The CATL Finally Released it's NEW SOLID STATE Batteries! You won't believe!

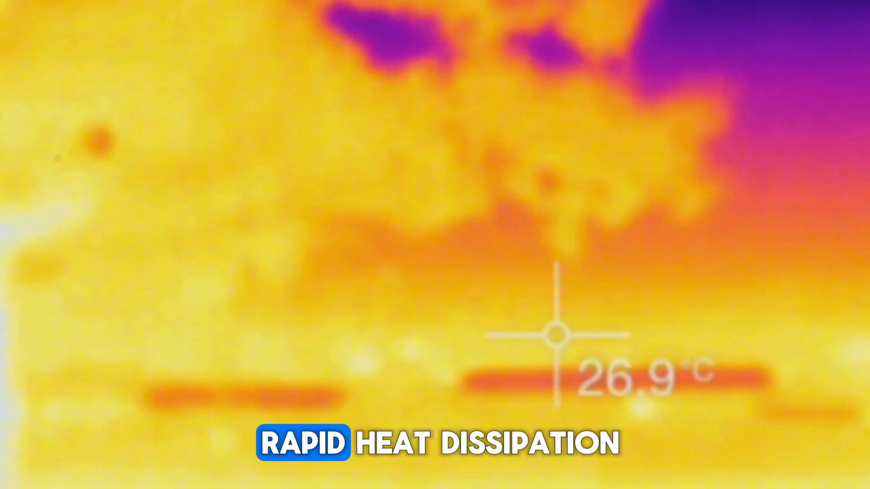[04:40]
On screen: spot 26.9°C
Because it allows for rapid heat dissipation during those high-current charging sessions, ensuring your battery stays cool and safe.